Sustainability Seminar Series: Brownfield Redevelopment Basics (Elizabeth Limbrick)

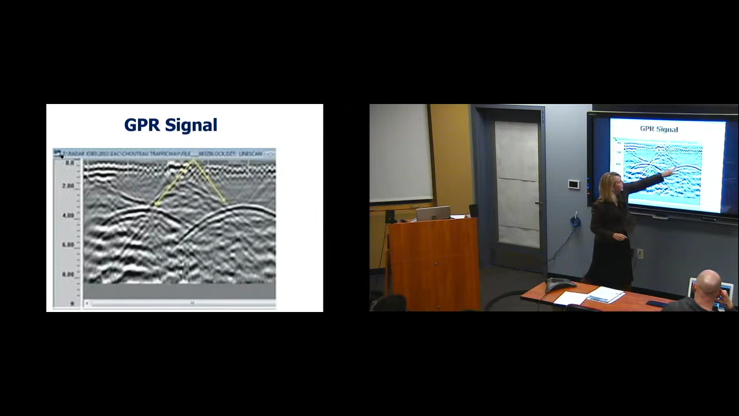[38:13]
Sometimes they're a little hard to read. You do your subsurface investigation.